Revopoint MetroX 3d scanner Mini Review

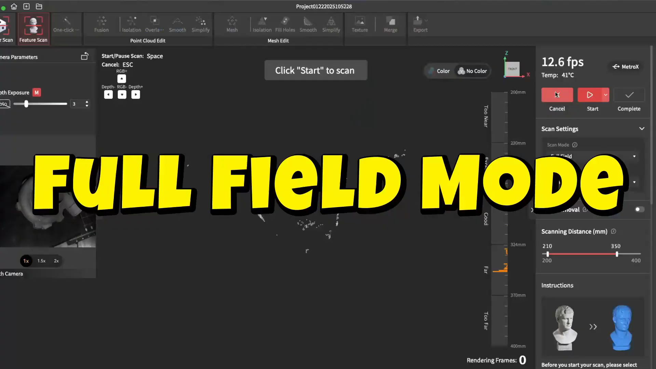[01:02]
Here we have full filled mode.
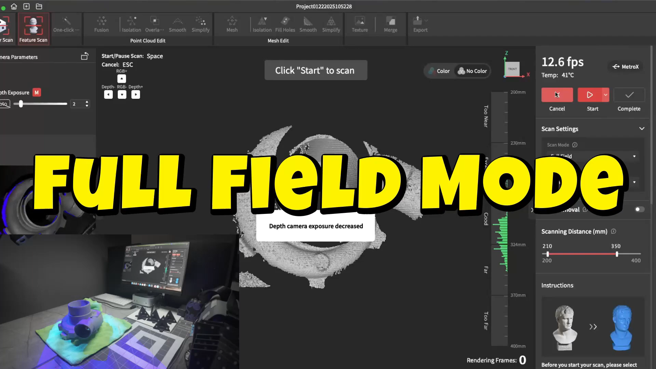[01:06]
It uses structured light. This one happens to be blue structured light, which is typically better than the white structured light.
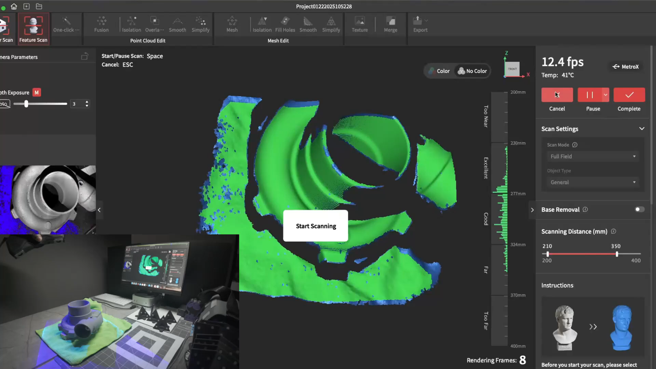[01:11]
Here I'm doing a quick scan of this turbo compressor.
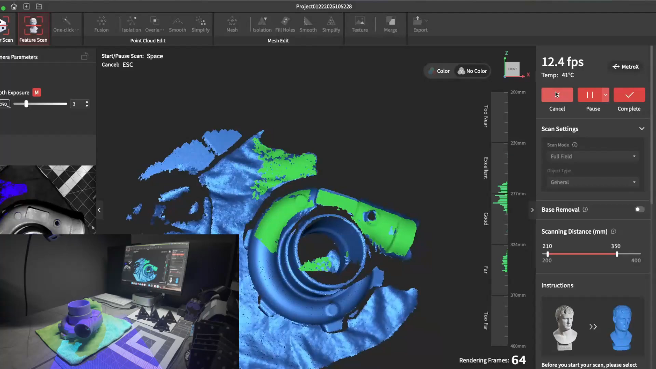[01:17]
This is all real time scanning.
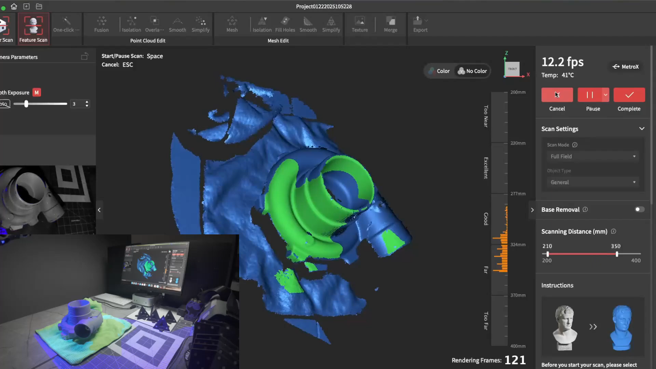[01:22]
This compressor is previously coated gray, so it's great for scanning with structured light. If it happened to be shiny, then I would use laser mode for it,
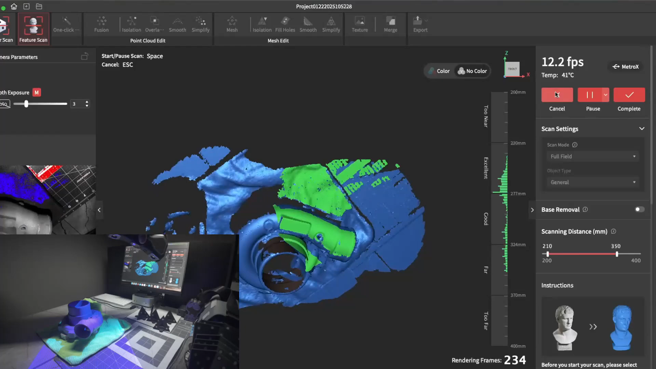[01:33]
since laser mode picks up shiny and black items a lot better than structured light. That's the thing that's great about this scanner. If you're getting multiple scanners in one.
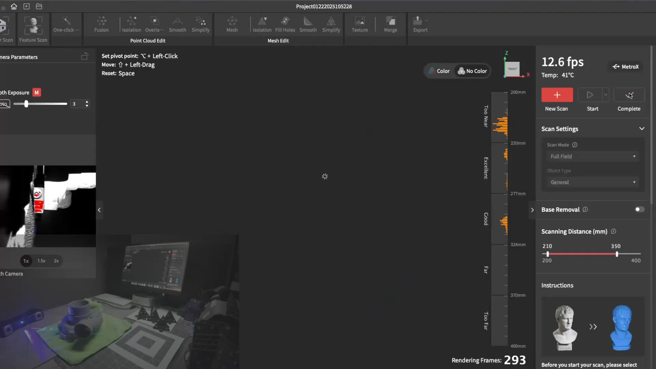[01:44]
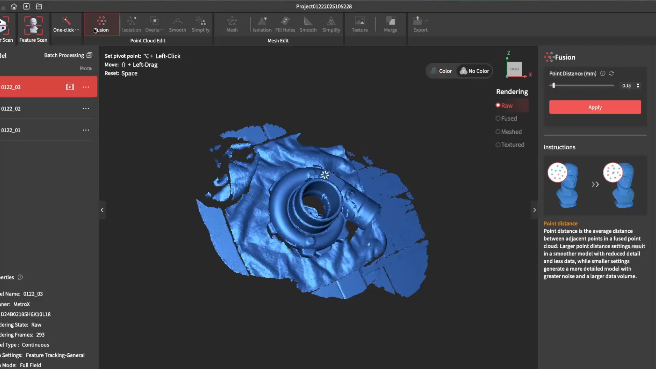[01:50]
This quick scan of the turbo compressor finished, I'll just go ahead and process it here and show you how that turned out. Again, this is all real time processing, real time scanning.
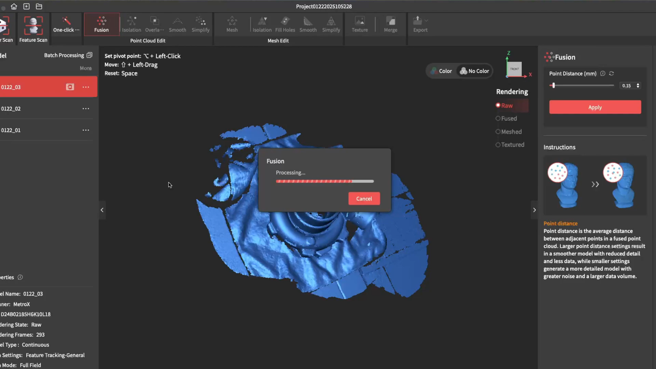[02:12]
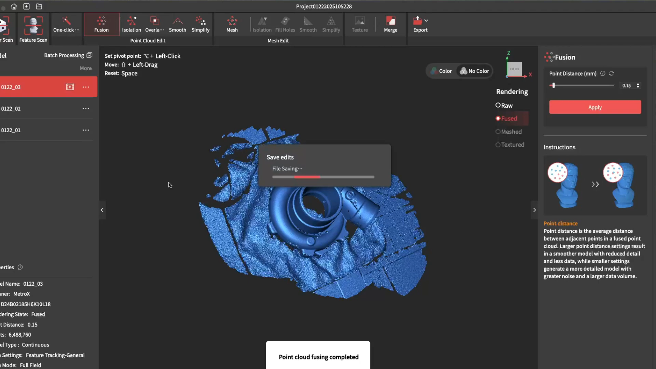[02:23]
It's finished fusing. I'll just go ahead and do a quick isolation to remove any stray points.
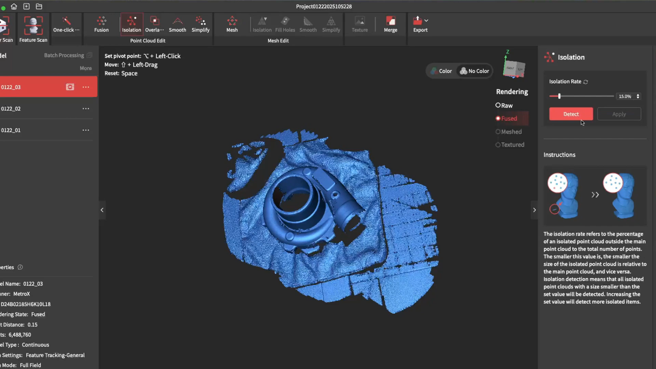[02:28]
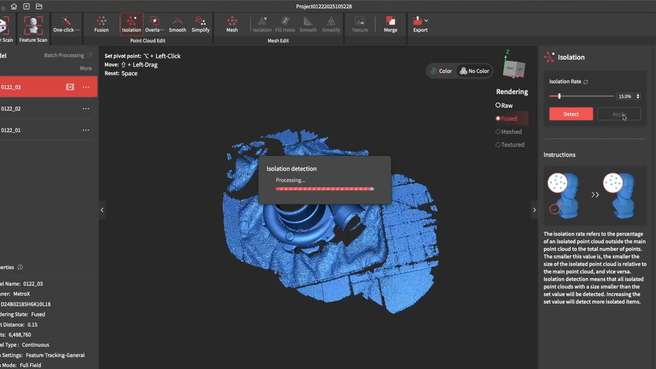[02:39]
And there you go. I wasn't aiming for a complete scan.
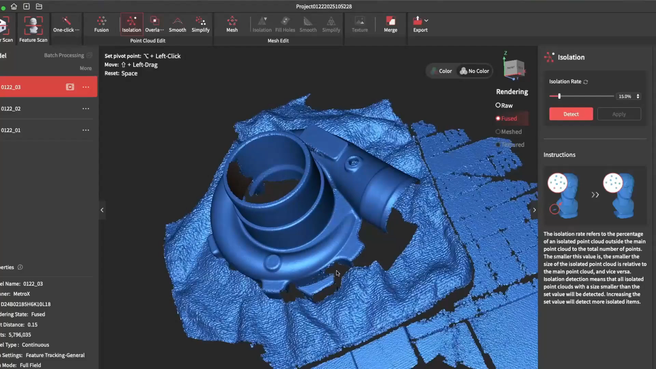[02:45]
Just a quick scan to show you how full filled mode works.
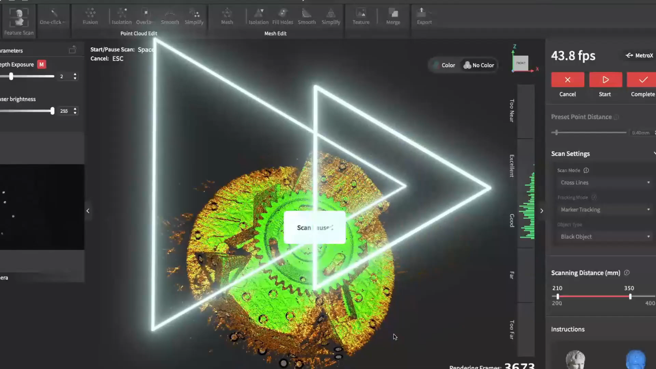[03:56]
Once you finish your scan, you can go ahead and process it, which just cleans it up, removes the background.
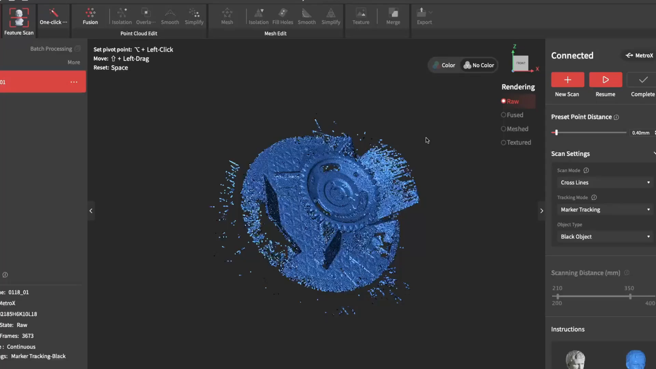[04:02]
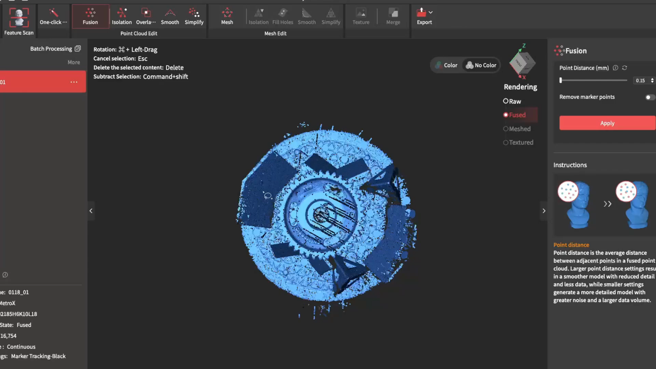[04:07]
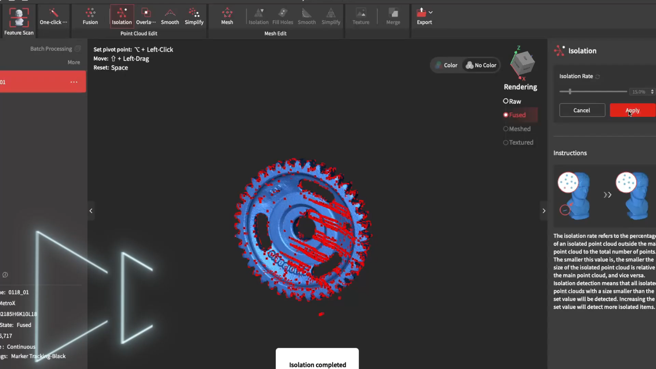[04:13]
For this scan, we also need the backside. So I'll flip it over.
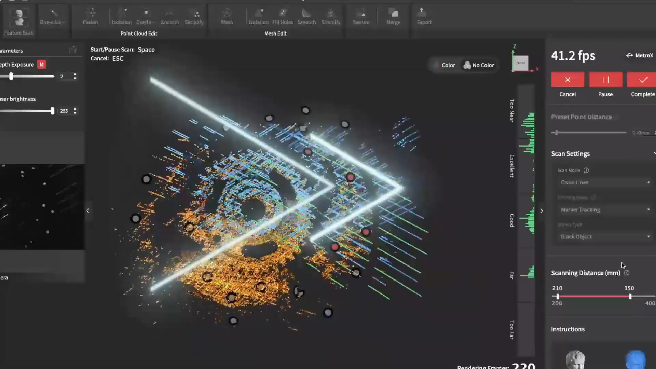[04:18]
And scan the back.
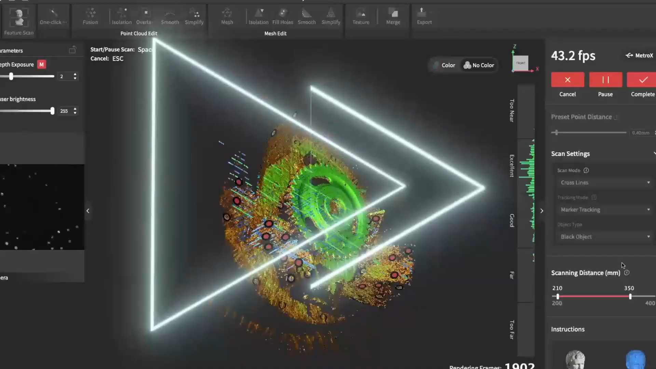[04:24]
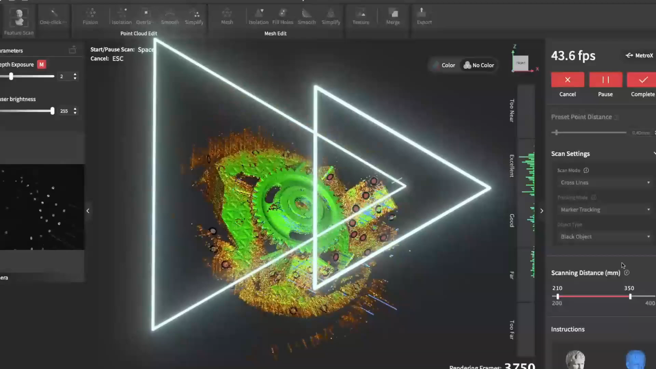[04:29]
Once that's finished, you can do the same and process it.